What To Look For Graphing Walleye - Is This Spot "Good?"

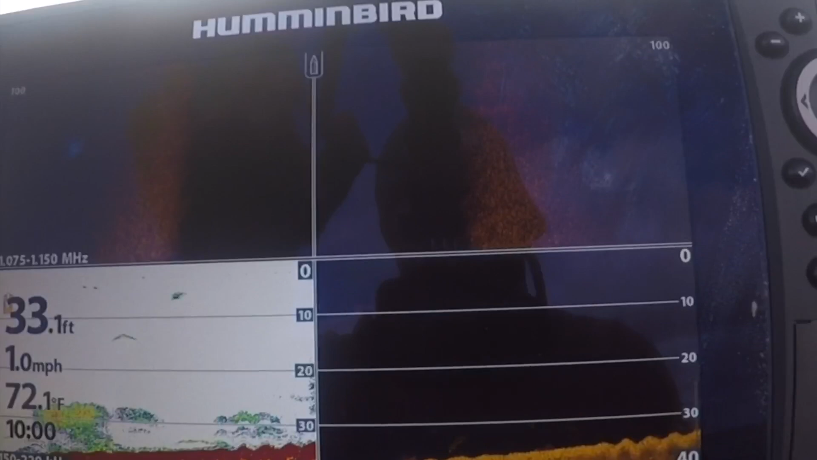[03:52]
On screen: depth 33.1 ft, water 72.1°F, speed 1.0 mph
There's a spot that's fairly intriguing with this long point extension.
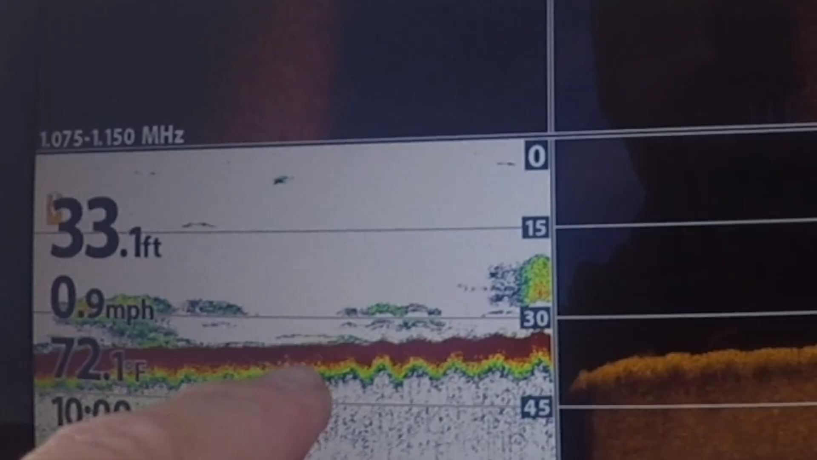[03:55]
On screen: depth 33.1 ft, water 72.1°F, speed 0.9 mph
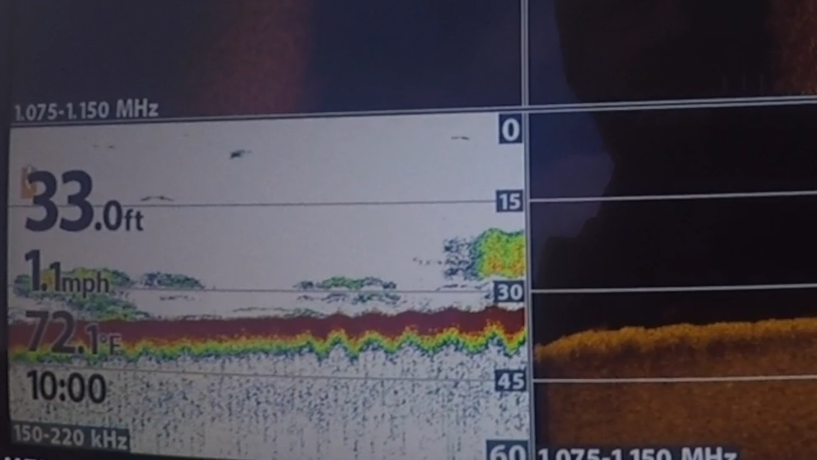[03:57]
On screen: depth 33.0 ft, water 72.1°F, speed 1.1 mph
There's one walleye down there probably in the midst of all that bait down deep.
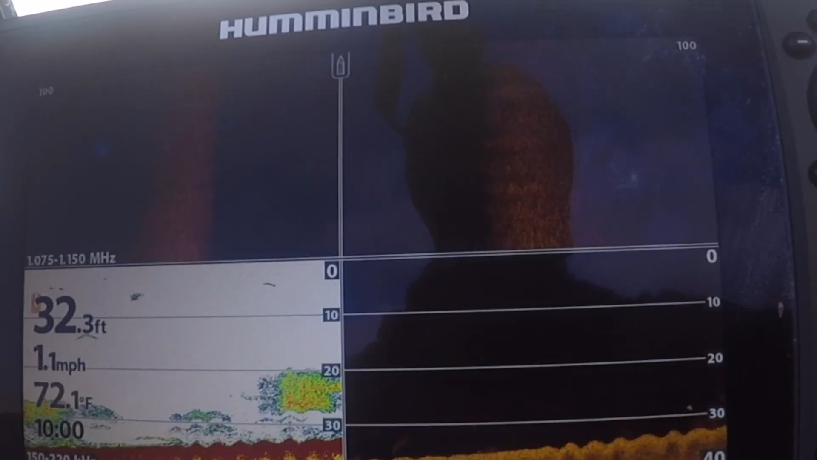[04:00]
On screen: depth 32.3 ft, water 72.1°F, speed 1.1 mph
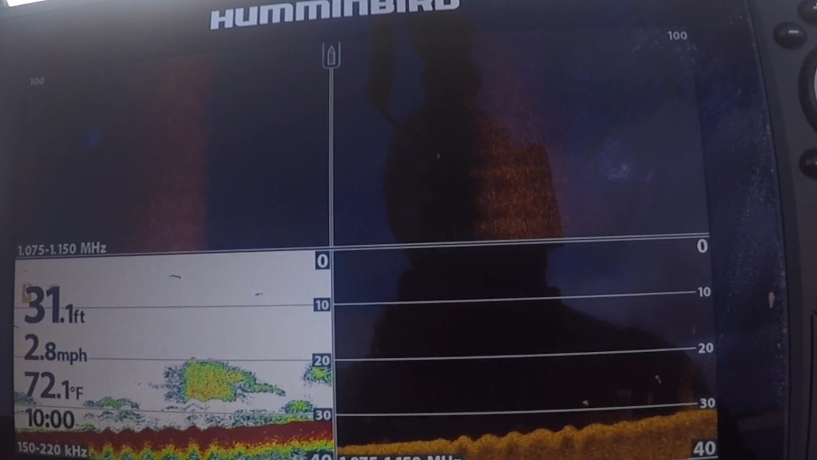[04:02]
On screen: depth 31.1 ft, water 72.1°F, speed 2.8 mph
Some two fish here that match those fish there that are kind of up in the water column. I'm not excited. That's probably a walleye in the middle of that bait down there. So a lot of the fish I'm seeing so far are kind of in that 28-30 foot range. There's another suspended fish of some kind. I don't know what that is.
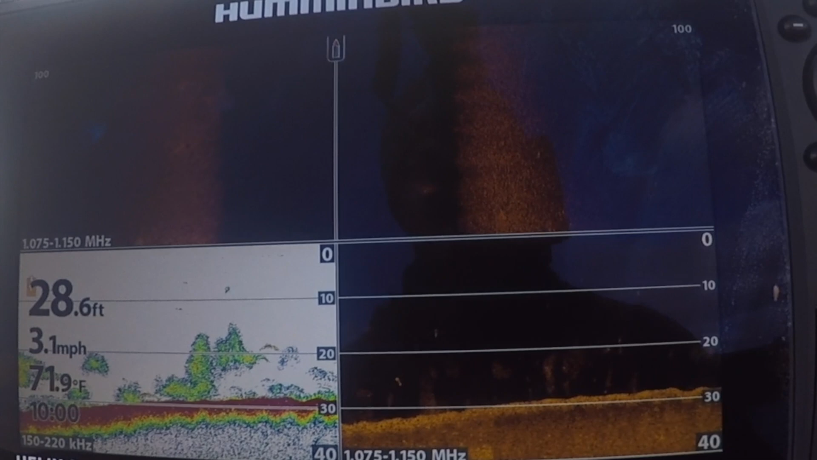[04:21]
On screen: depth 28.6 ft, water 71.9°F, speed 3.1 mph
There could be walleyes suspending up there chasing food. That's entirely possible. I'm not planning on fishing suspended walleyes today though. So there's one nice fish, two nice fish sitting down there in that bay cloud.
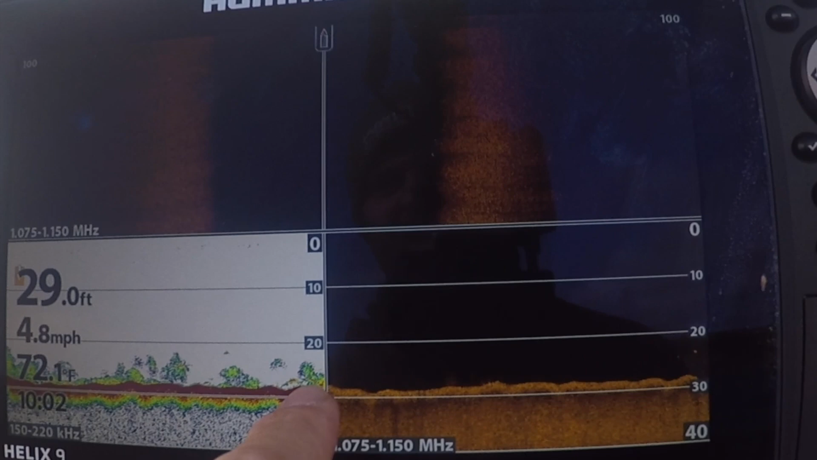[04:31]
On screen: depth 29.0 ft, water 72.1°F, speed 4.8 mph
Very, very rocky. I'm in a very rocky area of the lake. There's some very tiny fish crawling on the bottom right there.
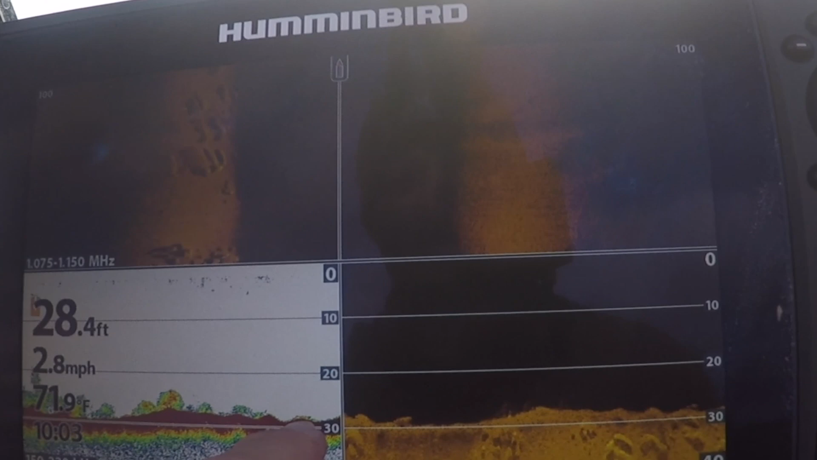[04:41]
On screen: depth 28.4 ft, water 71.9°F, speed 2.8 mph
Could be like 12-14 inch walleyes.
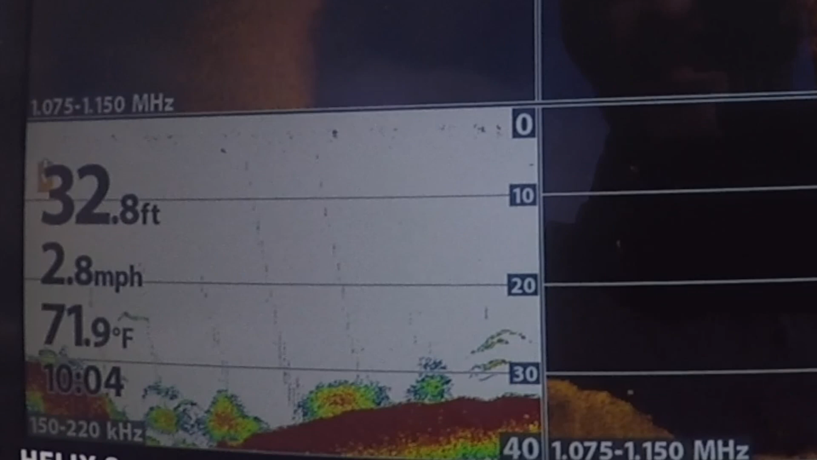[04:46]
On screen: depth 32.8 ft, water 71.9°F, speed 2.8 mph
And there's three probably walleyes sitting there in 32 fairly high up off the bottom.
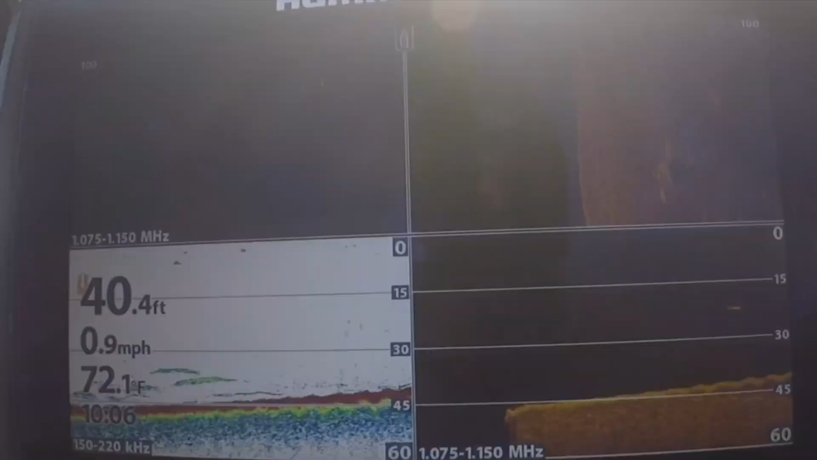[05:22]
On screen: depth 40.4 ft, water 72.1°F, speed 0.9 mph
All right, spot number three in this area.
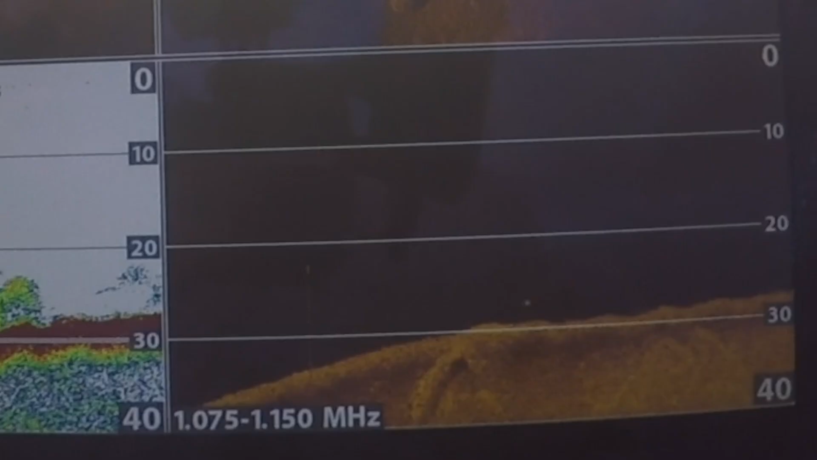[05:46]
We got one down imaging fish here.
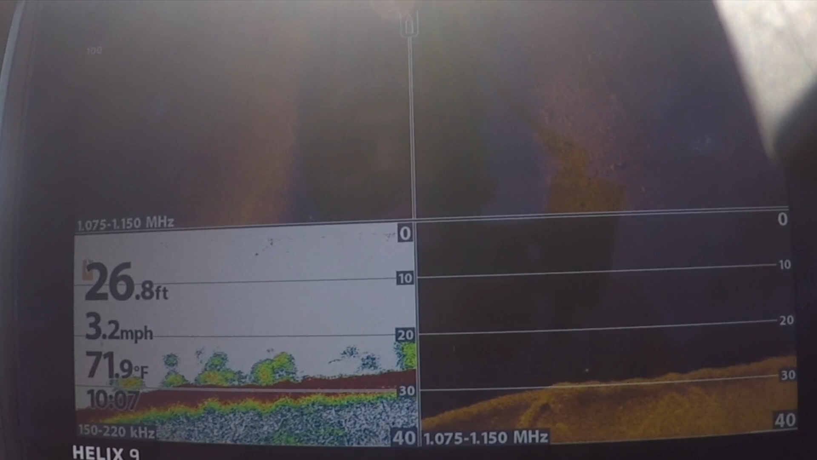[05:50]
On screen: depth 26.8 ft, water 71.9°F, speed 3.2 mph
I'm still not seeing something that's like, dang, this is going to be hot.
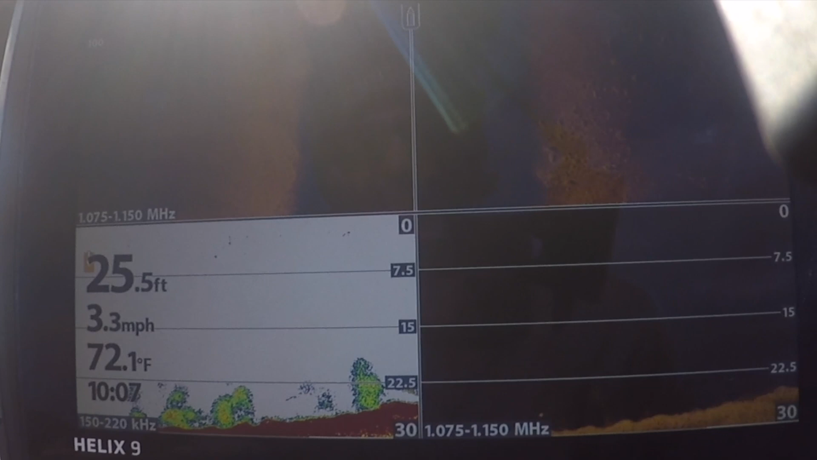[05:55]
On screen: depth 25.5 ft, water 72.1°F, speed 3.3 mph
I'm going to drop lines. That's one wall right there probably.
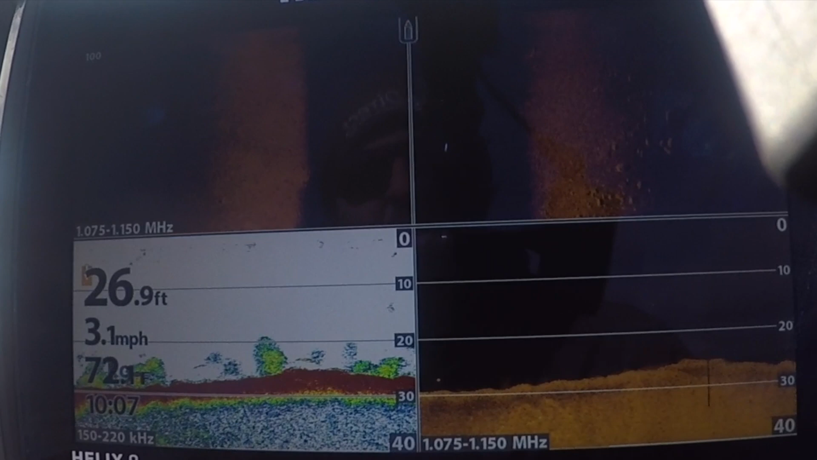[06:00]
On screen: depth 26.9 ft, speed 3.1 mph
And maybe that's just kind of the area. Like if I were fishing out west right now, if you're fishing the van hook arm, for example, none of this stuff looks good. None of this stuff looks fishable.
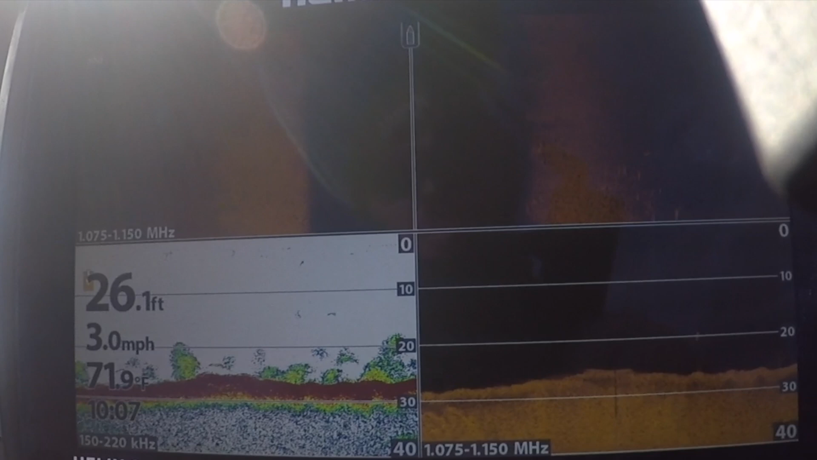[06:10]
On screen: depth 26.1 ft, speed 3.0 mph
You should be able to mark, especially when you're moving at three, four, five mile an hour, you should be able to mark fish two, three at a time on the graph. I found more than that. If you're on a really hot spot, you might see five to ten fish down here at all times when you're cruising at this speed. And then you know, okay, I got some fish here. This is worth fishing.
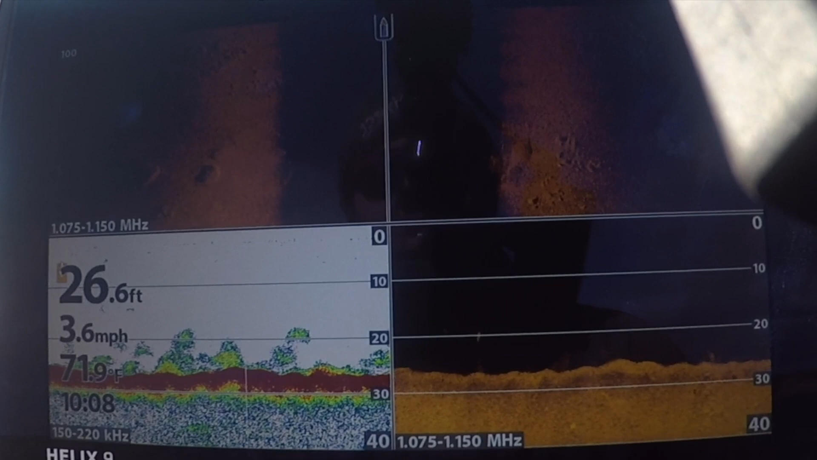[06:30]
On screen: depth 26.6 ft, speed 3.6 mph
And the other thing is too, like depending on the depth that you're in, your cone angle is going to be bigger and cover more ground, the deeper that you are. So in 26 feet, I better see some fish. If I'm in 12 and I'm seeing an occasional fish, or if I'm an eight seeing an occasional fish, there might be a lot more fish there than I see.
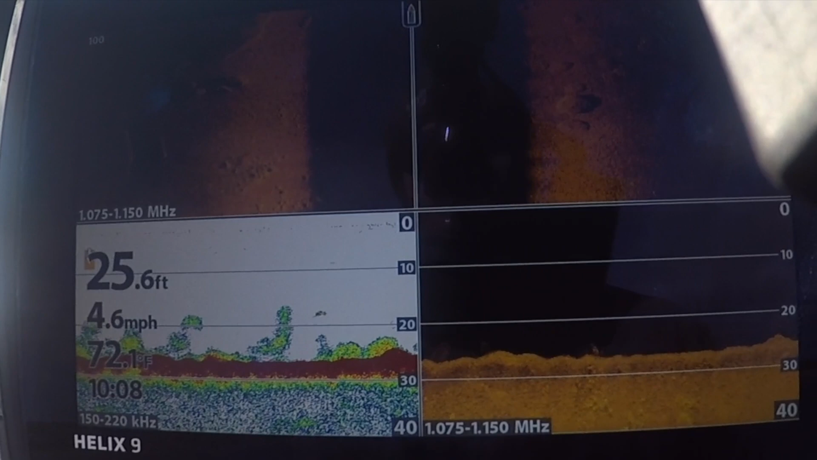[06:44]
On screen: depth 25.6 ft, speed 4.6 mph
If I'm in 25 and I'm just marking one here, one there, that's not good enough. And yeah, you can get some fish tucked in the rocks.